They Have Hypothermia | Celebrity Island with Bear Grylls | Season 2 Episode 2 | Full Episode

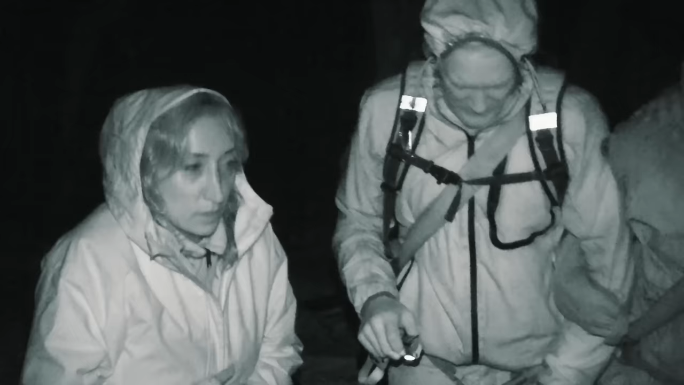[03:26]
With no fire and no shelter, they've left themselves dangerously exposed to the elements.
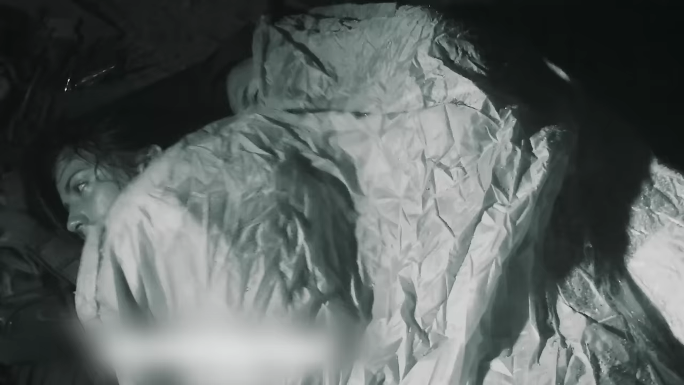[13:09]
This is a serious one. Lucy's soaking wet. And I'm so cold.
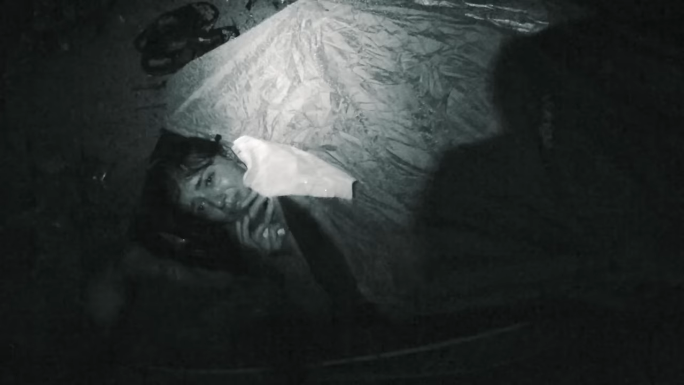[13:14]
For the second night in a row, the celebs are being battered by a tropical storm,
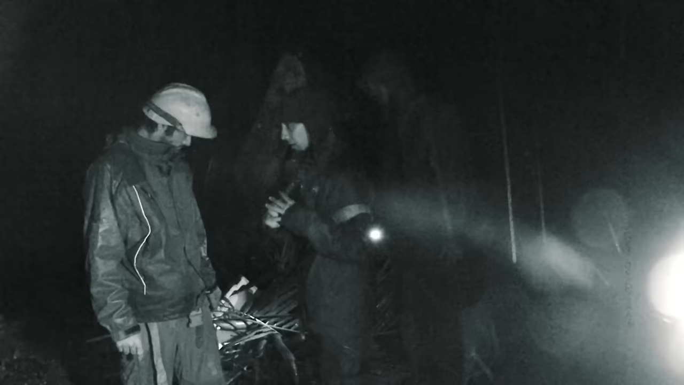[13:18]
without proper shelter or fire to keep them warm.
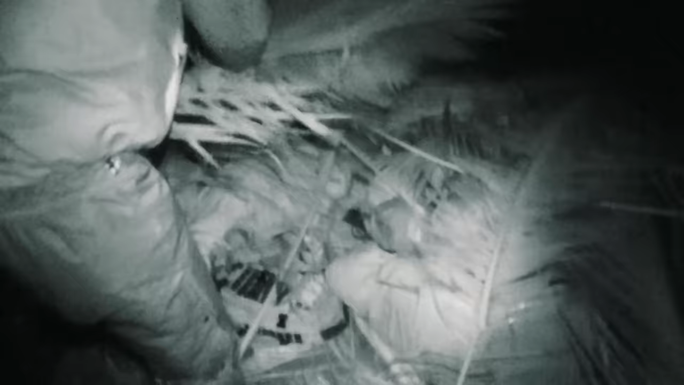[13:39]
and hypothermia is now a real danger. I just need to get warm.
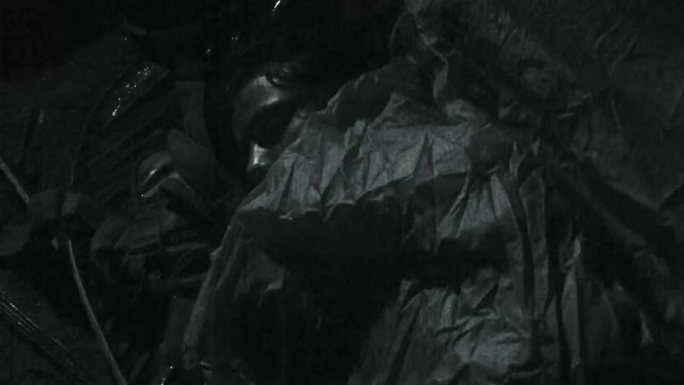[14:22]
Due to the danger of deploying during an electrical storm,
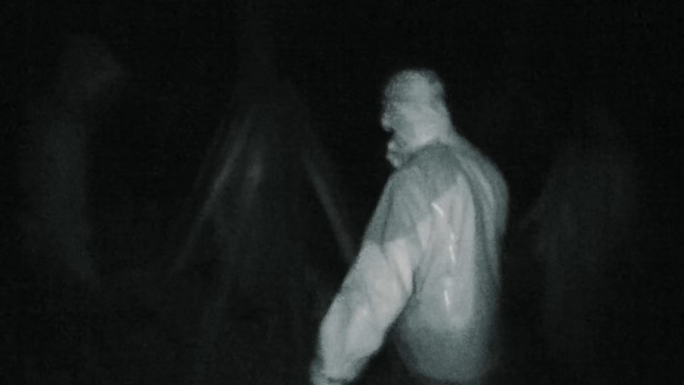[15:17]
With hopes of immediate assistance dashed, I need wood like this, about this length. RJ seizes the initiative and sets to work on a makeshift shelter for the group.
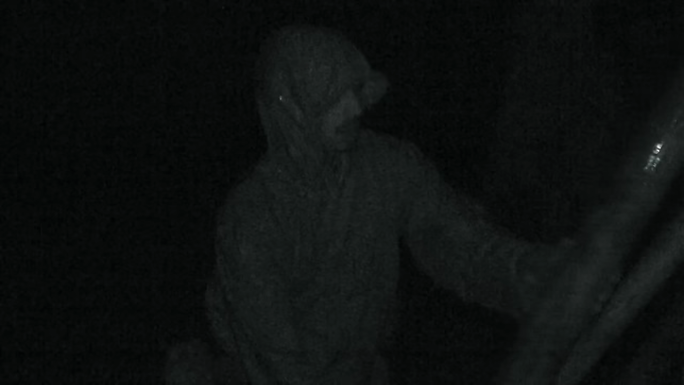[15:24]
Wait, what should I be doing?
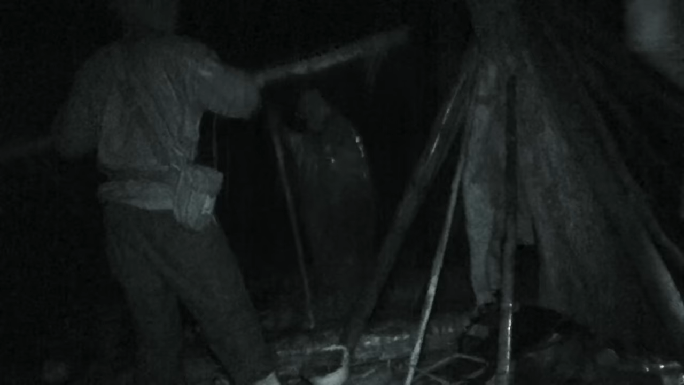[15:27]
Make it a teepee. Sit down this other side, next to this long one. I just need more palms.
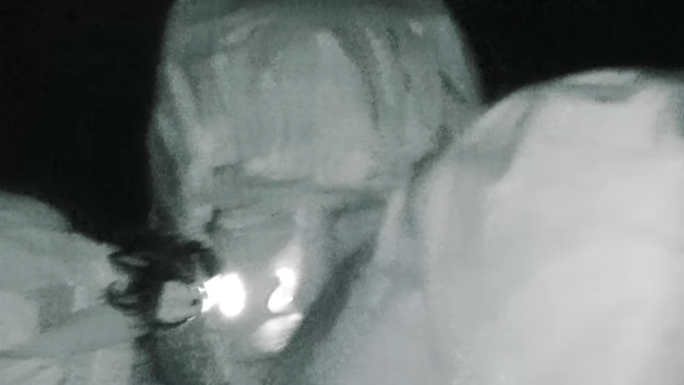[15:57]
I really need you to duck your head and just be very mindful of the beams.
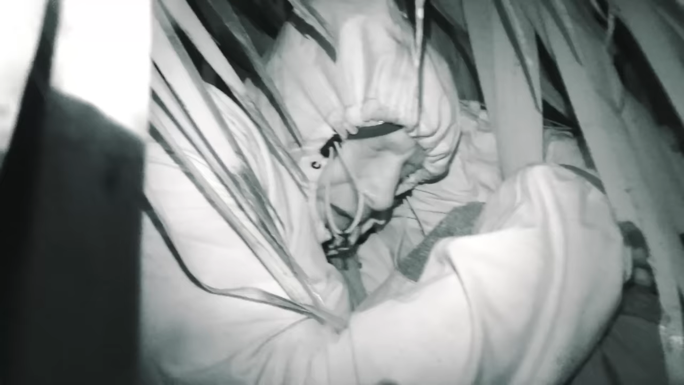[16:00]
Hey, you sit right next to him.
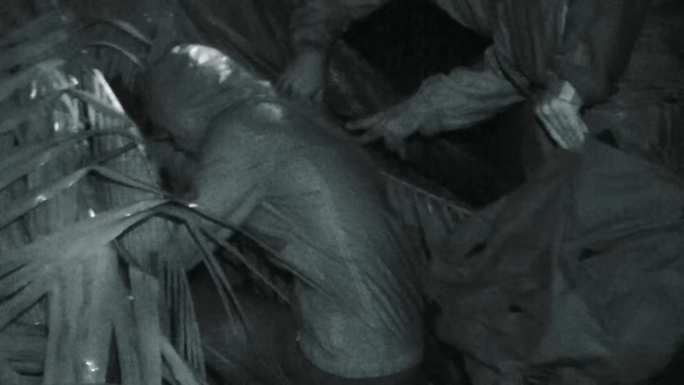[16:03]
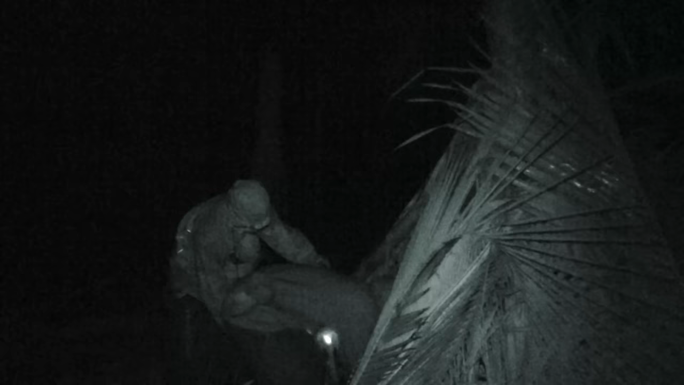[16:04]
Okay, crawl. Rotate onto the tree.
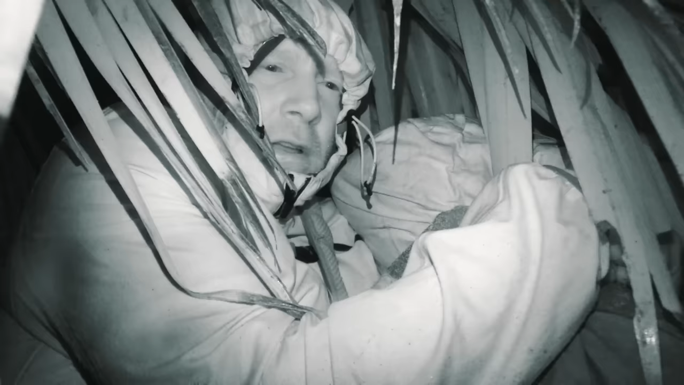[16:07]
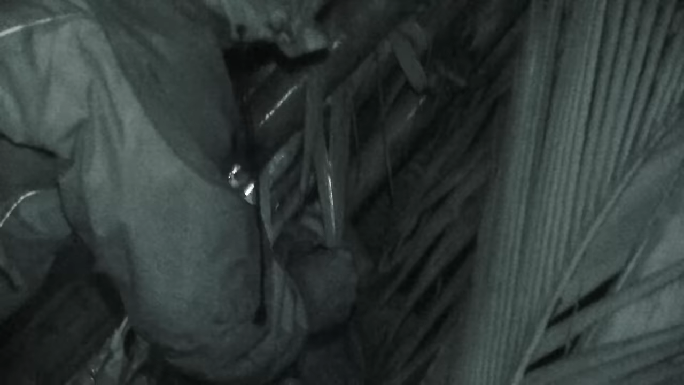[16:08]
After an hour's hard graft, the worst afflicted islanders are safely in RJ's shelter.